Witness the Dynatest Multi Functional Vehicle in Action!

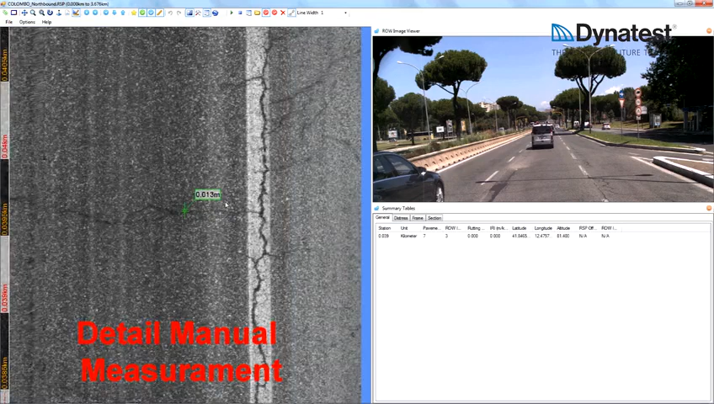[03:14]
These line images are then automatically combined to give 2D and 3D images of the pavement surface. The LC-MS can be used for rut measurement, macro texture in five lanes,
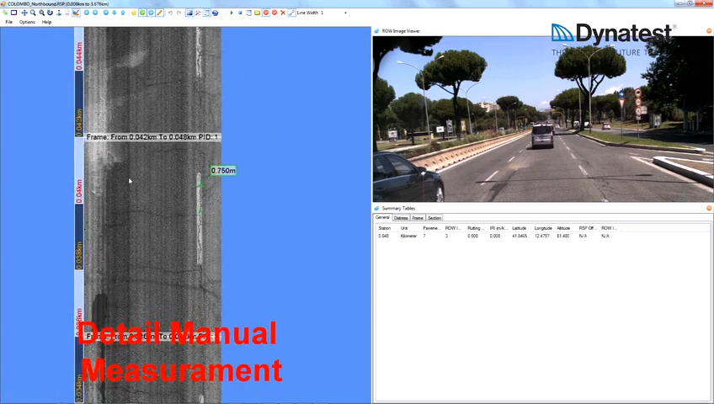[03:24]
and to collect 2D and 3D images for automatic crack detection and the collection of pavement distress information.